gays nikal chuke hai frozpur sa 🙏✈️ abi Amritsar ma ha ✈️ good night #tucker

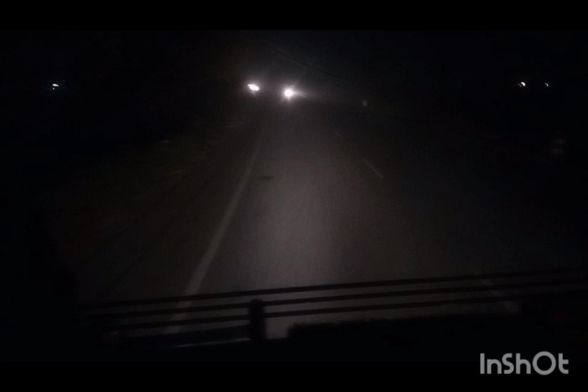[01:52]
यह बढ़ जा देखाँ भाइर कवी हो तो आगे दिखाँ चैहिं है अभी दो कम है पीछे दजादी तो अब जारें कांटिन्यू आगे दिखो और यह आगे गाड़ी में बिल्कुन दिख नहीं है आगे पुछ तो आगे दिखाते हैं आपको दूंद का किनिला दूंद बढ�
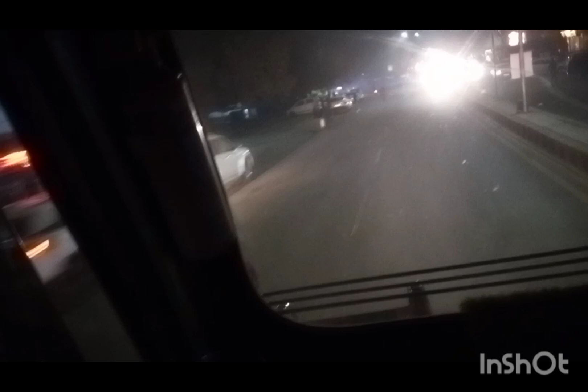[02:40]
तो गाइस स्क्राइब करना मात बुलना तो इस दर आगे चूप तो गाइस इतरे है रेलवेफ आटक काफी लंबा जाम